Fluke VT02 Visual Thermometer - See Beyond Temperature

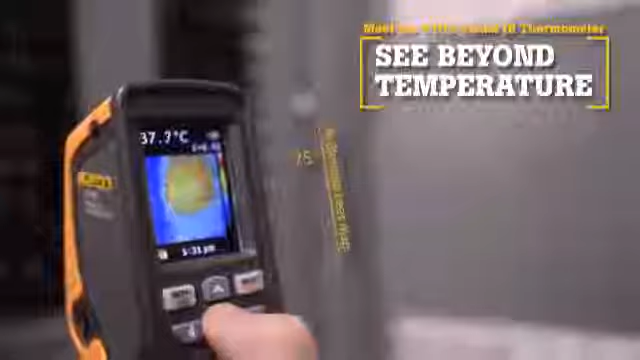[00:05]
Now there is a new tool category, Visual IR Thermometers.
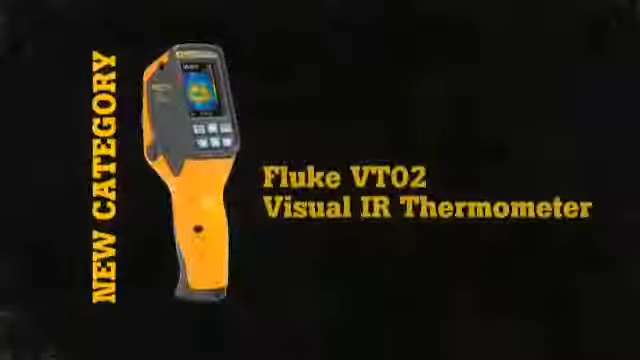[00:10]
By taking thousands of measurements per second, the Visual IR Thermometer works by taking a visual image and applying a thermal heat map.
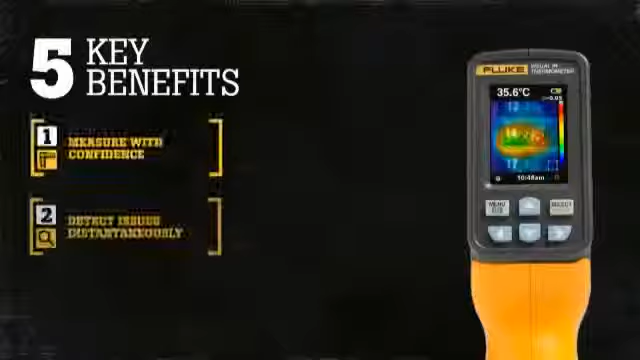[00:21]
On screen: spot 35.6°C
There are five key benefits of the VTO2 over other temperature measurement devices. First, traditional infrared thermometers only measure an average temperature of an area, not just the temperature at the laser indicator.
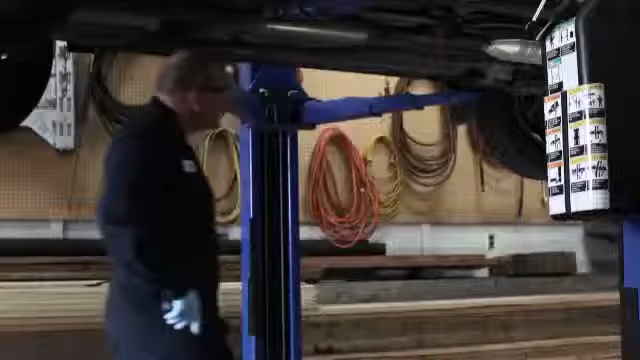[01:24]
Fourth, compact and intuitive.
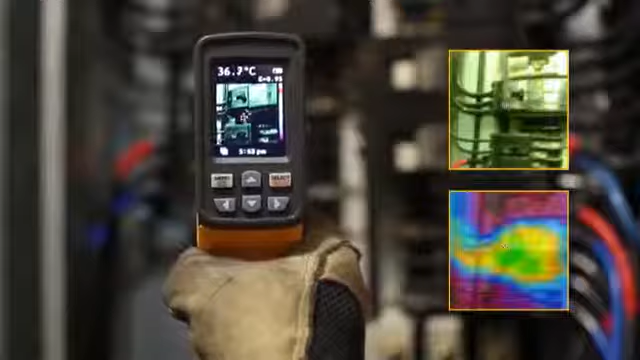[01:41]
and a visual image onto the included micro SD card.
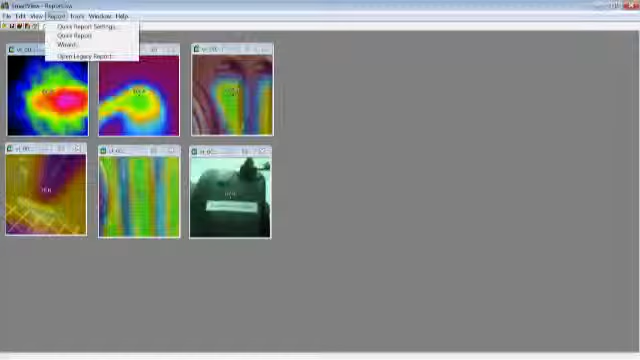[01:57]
Then easily create professional reports using the Report Wizard, or you can create your own reports from scratch.